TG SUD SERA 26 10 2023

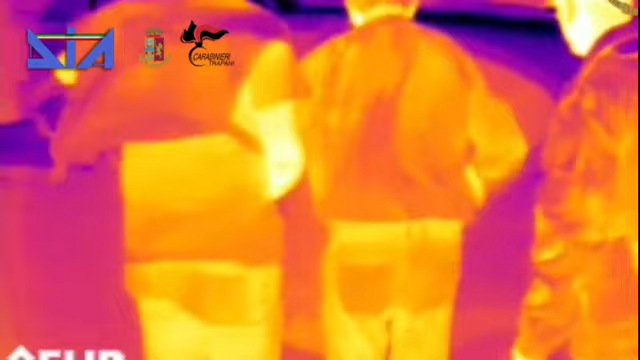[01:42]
sul muro interno della casa il cinquantenne si è arreso